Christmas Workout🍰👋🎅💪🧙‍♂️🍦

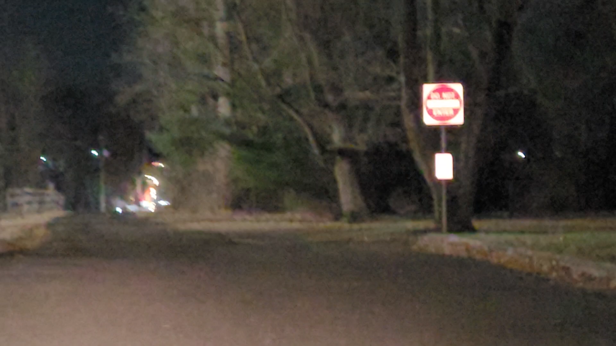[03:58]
What the heck's going on down here? Some kind of construction work.